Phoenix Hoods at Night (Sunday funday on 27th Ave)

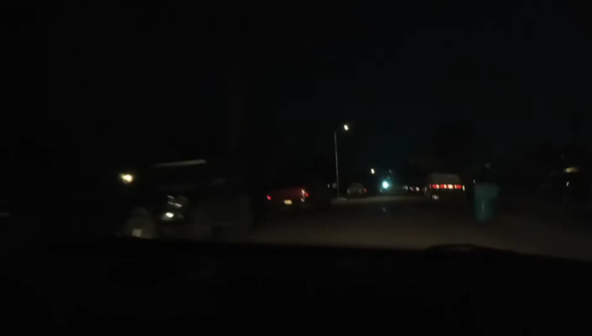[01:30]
Big truck alert. You know what they be on? Big about those. Damn!
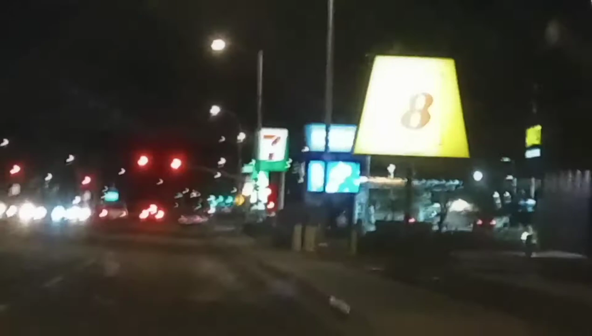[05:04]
a bumpy ride over here, as you can see. 27th Ave Indian School.